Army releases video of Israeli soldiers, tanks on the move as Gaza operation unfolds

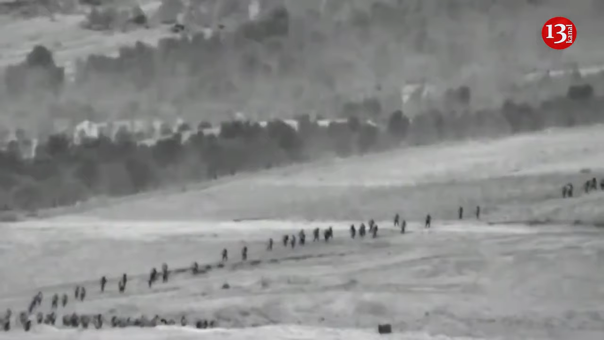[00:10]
Israel's military released footage on November 5 of what they say is latest footage of tanks and soldiers in Gaza as the land operation unfolds amid a diplomatic stalemate of a humanitarian ceasefire for the embattled enclave.I in the video,